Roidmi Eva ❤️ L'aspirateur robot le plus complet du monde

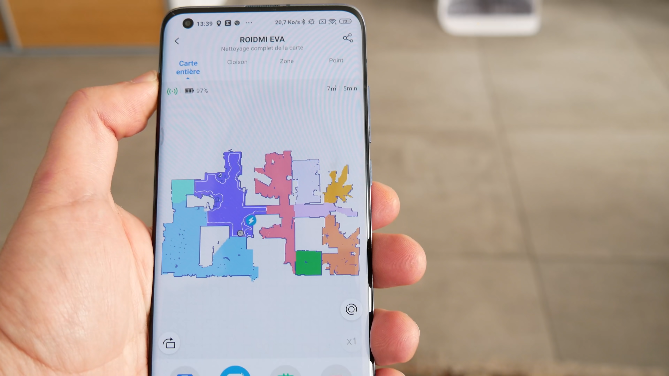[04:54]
Tenez regardez comme tout aspirateur robot qui se respecte, vous pouvez voir en direct sur votre smartphone que vous soyez en wifi ou en 4G,
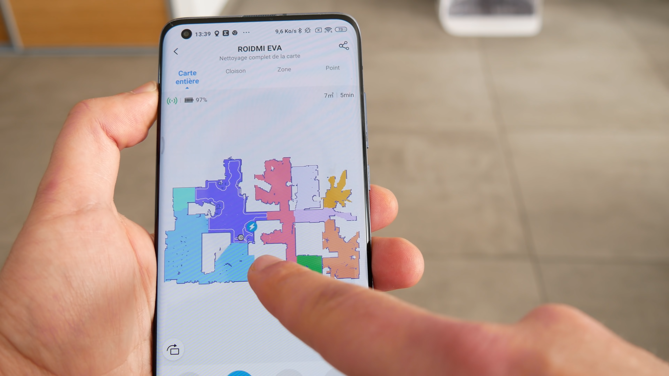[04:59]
le nettoyage se réalisé par l'aspirateur.
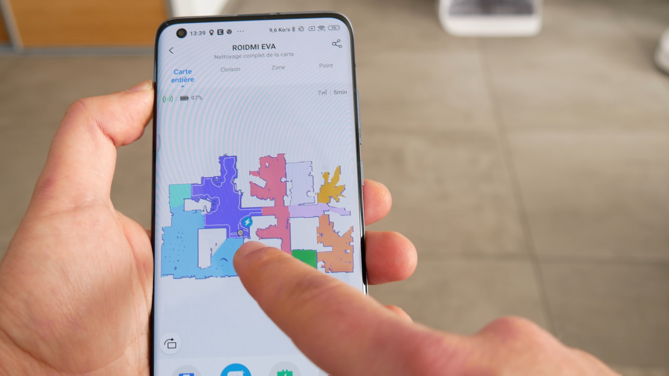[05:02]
On voit bien l'aspirateur qui est ici, se déplace à l'intérieur de la pièce et a commencé ses va-et-vient.
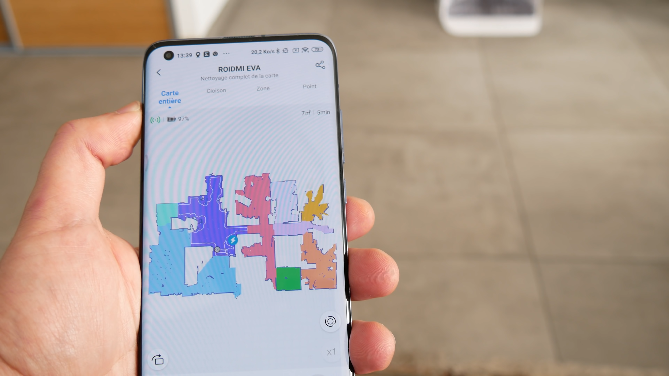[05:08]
On voit qu'il a détouré une partie de mon salon, il s'attaquera aux autres zones un peu plus tard.
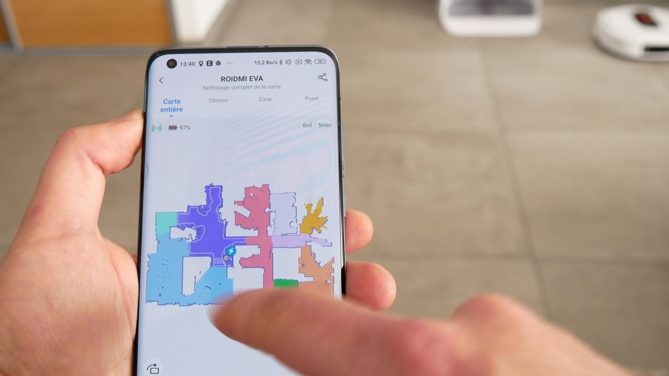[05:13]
On va se faire bien sûr un débrief sur l'application. Regardez son mode de nettoyage, très conventionnel. Une fois qu'il a détouré la pièce, qu'il a nettoyé les plaintes et les bordures,
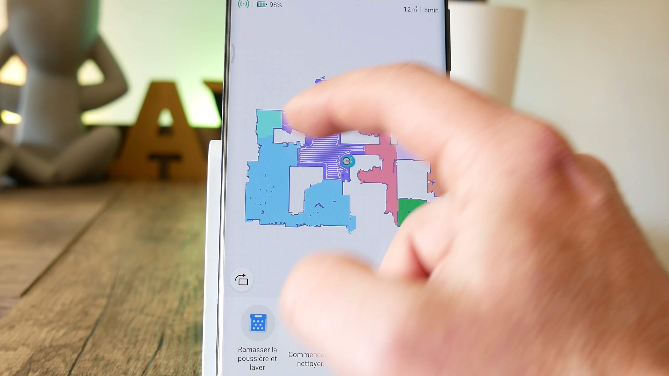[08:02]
Par exemple, toutes ces zones-là, je peux les fusionner pour créer un ensemble salon.
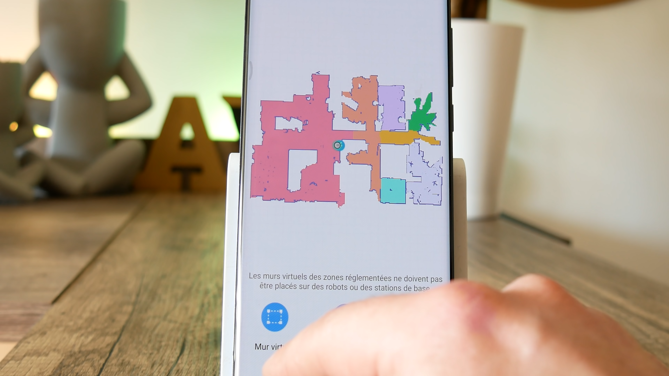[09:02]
Donc, vous allez pouvoir créer des murs virtuels, des zones d'interdiction où l'aspirateur ne pourra pas passer. Donc là, par exemple, à cet endroit-là, je sais que j'ai des câbles qui sont dans le coin,